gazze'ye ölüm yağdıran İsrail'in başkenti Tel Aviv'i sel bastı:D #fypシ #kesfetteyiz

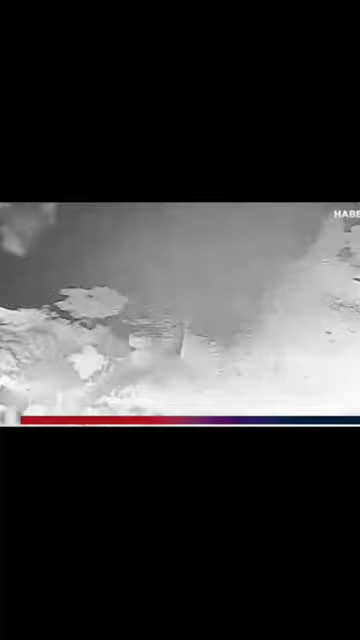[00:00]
İsrail Gazze şeridine yönelik geniş kapsamlı hava saldırılarını gece boyu sürdürdü.